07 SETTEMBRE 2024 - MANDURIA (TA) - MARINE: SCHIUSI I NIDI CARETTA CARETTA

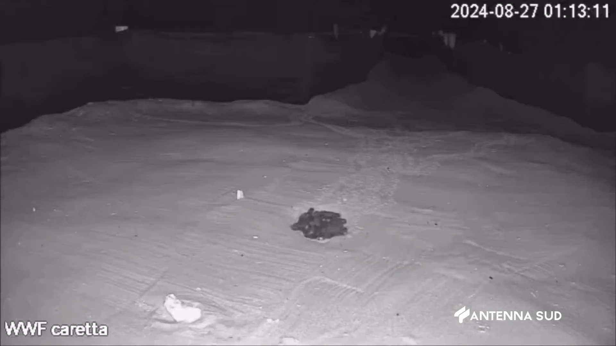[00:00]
Sepolte nella sabbia per settimane, poi la schiusa e la corsa, seguendo il riflesso della luce sul mare. Sono 214 le piccole tartarughe caretta caretta nate sulle spiagge di San Pietro in Bevagna,